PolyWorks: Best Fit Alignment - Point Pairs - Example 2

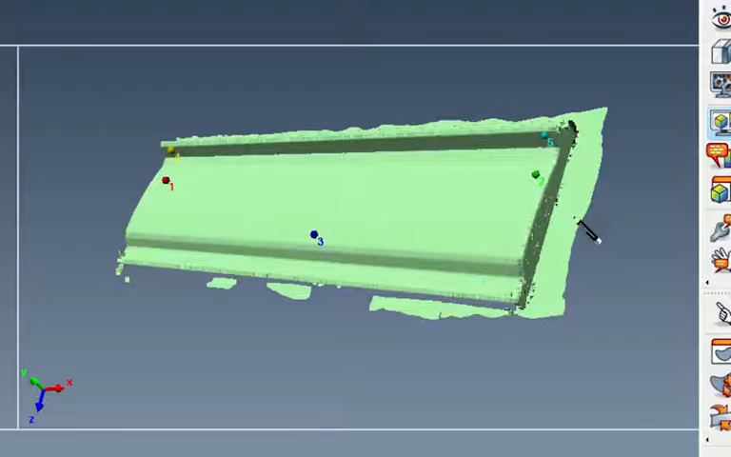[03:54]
and again I'm using my left mouse button clicking here's four here's five and here is six okay so those points the points that I've picked on the point cloud correlate to the points that I've picked from the CAD
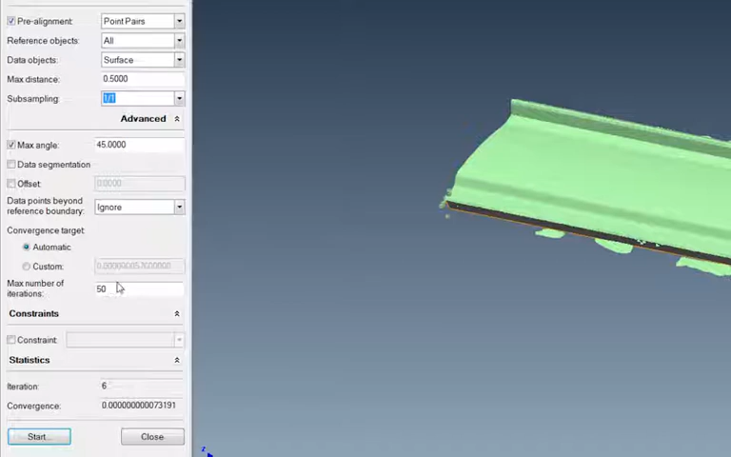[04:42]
so I've solved or the number I give it for the max number of iterations is 50 but notice down here it only took six and it settled as good as it could and it stopped so I will say close out of that and now you can see
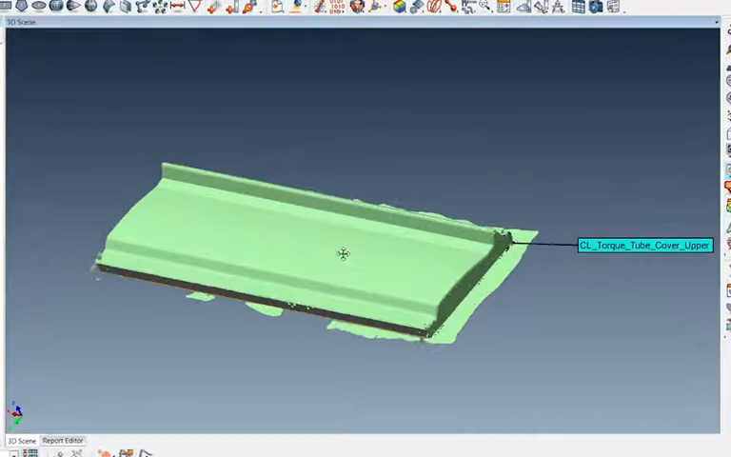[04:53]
that I have got point cloud even though I've got extra points over top of that it was point cloud that was taken from my surface here but now what I can do is I can go in and clean up that point cloud before I do
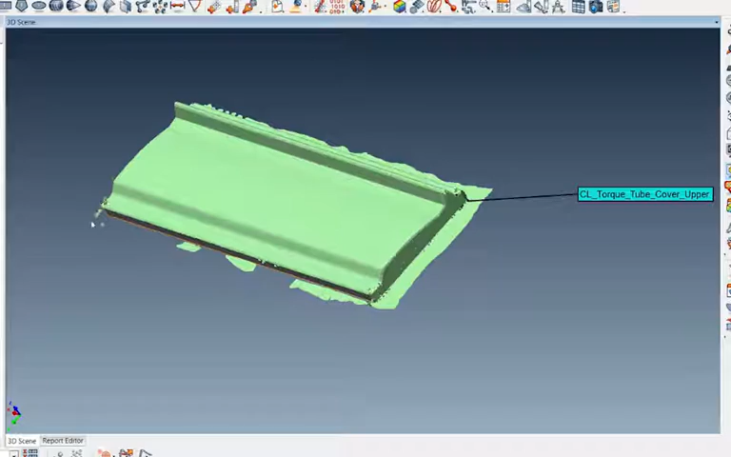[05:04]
the surface deviation and the color map but what I wanted to show you guys is how you can grab point cloud data from that scan and you could best fit it to